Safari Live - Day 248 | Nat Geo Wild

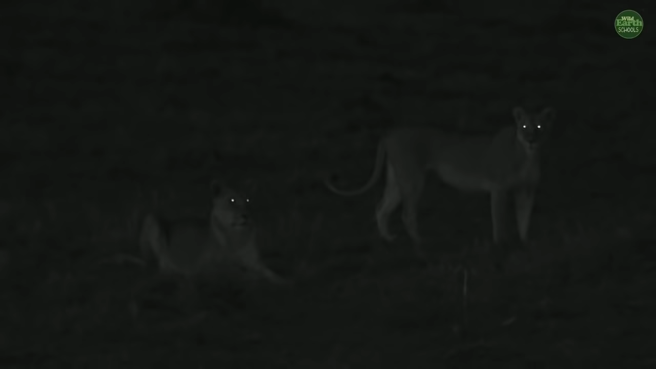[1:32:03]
well boys and girls finally I got what I was looking for my mind was very concentrated to make sure we get you some lions before the end of the drive and how
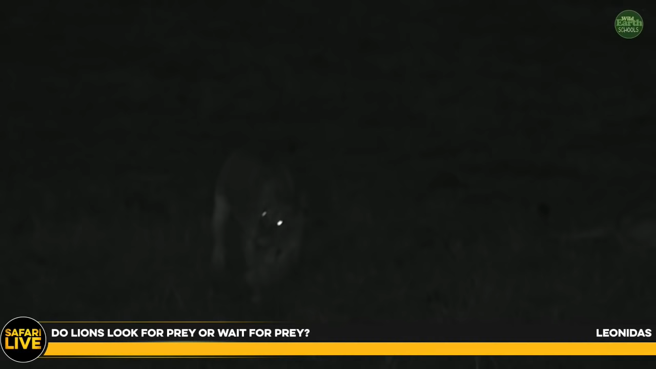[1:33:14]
that's how they run when they want to get themselves some dinner for example it's a bit late here but if some animal or prey comes very close to them where they are they will take that opportunity and pounce on it and get it and of course enjoy it for dinner or for lunch but in general lions will always look for their own food and they will always hunt their own food I got a feeling this
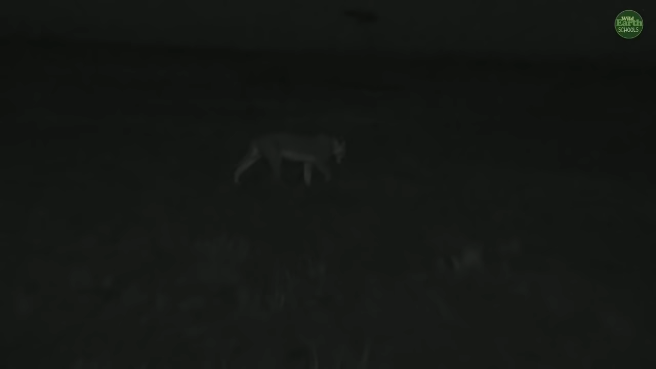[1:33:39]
is the Owino parade of lions and all lions we have in this area
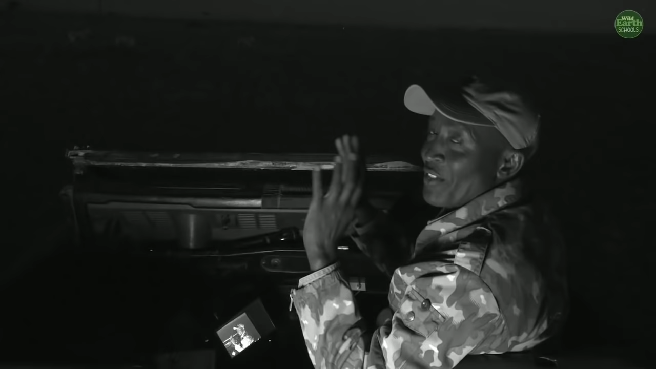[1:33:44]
they got different names lions tend to live together I want to drive move forward and
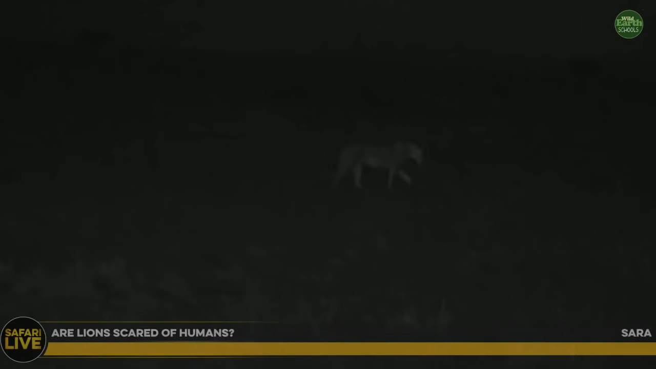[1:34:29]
Sarah I would say we are scared of lions more than they are scared of us but so long as you do not get on their way it always okay now we are in the car now you look at that one Sarah and those other ones there you notice they are all walking away and not bothered with us because we are in the car we are respecting them it's a bit dark here it's almost seven o'clock east african time and that's why you see them not looking the normal color they are because we are using infla red but we try
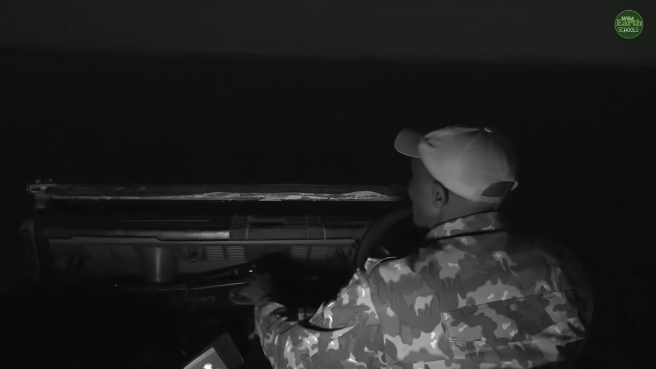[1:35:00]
and get you as close as we can without interfering with them and you notice I'm not using my spotlight for the car just to make sure I do not shine anything on their way they might be going for a hunt and
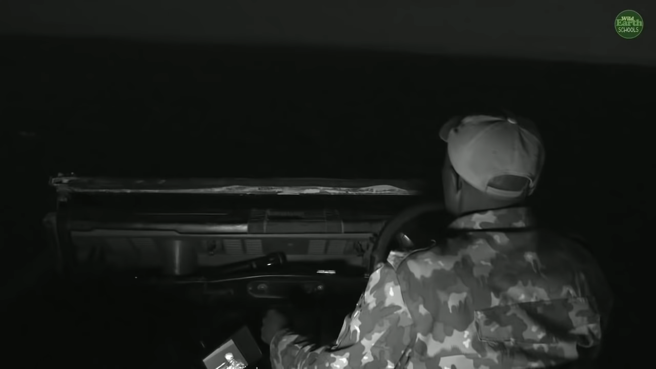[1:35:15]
if they're going to do that I do not want to influence that decision to them first now infla red camera will always
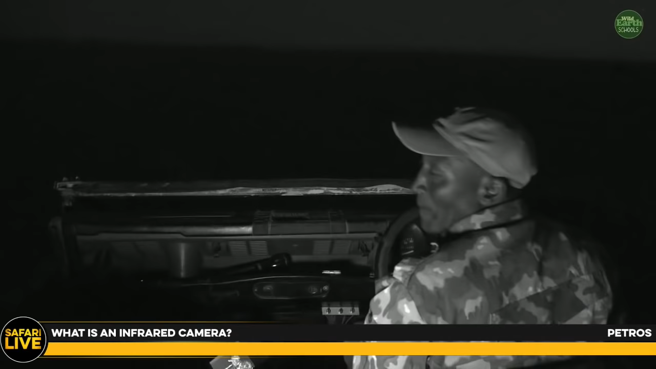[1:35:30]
make us see things in the darkness now let's get a little closer there and tell you exactly what it is
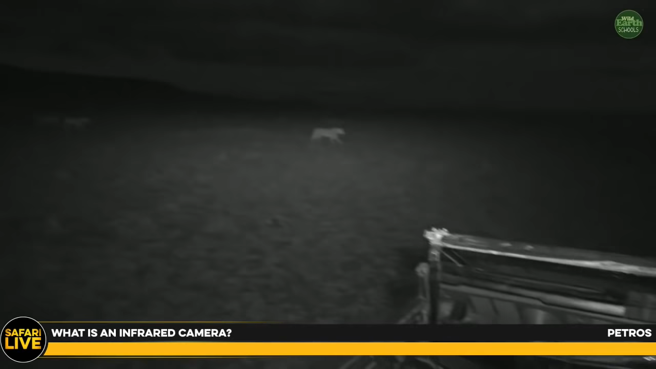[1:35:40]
it just tends to shine the light into them remotely but the animals do not pick it or they do not notice the light going into them but we can see very well when we got infla red on them unlike the issue that it's having a pool maybe it's having a toilet break and rest are still matching so an inflared camera in general what you see you always see black and white black and white but you don't see the colors